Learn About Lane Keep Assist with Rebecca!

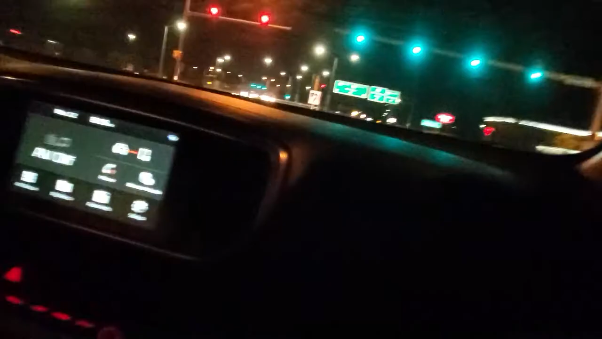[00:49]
I'm going to flip around. So you can see on the dash here in the upper left-hand corner, you have that little white light.
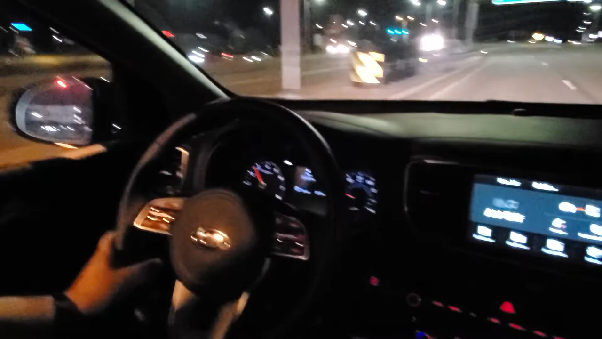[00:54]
It's a little difficult to see on this camera, but that is going to turn green once it's active in just a minute here. And when it's green, you know that it's functioning. The car can sense the lane, so we're green here. And when there's nobody in our blind spot, we're going to deviate here a little bit so you can see how this functions. So there's your audible warning, and you can see the steering wheel is actually moving a little bit to pull John back into his lane and keep him safe as he's driving
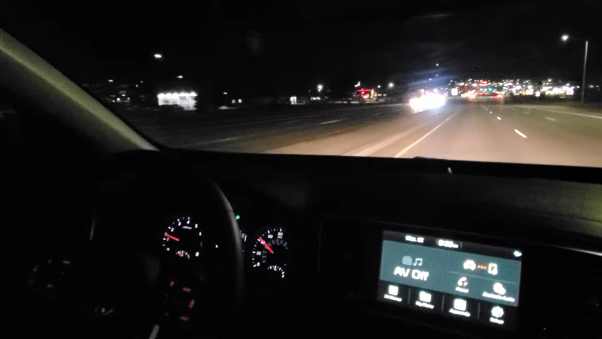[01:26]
and out of harm's way from anybody coming up behind him. So again, there are three different settings on this particular vehicle.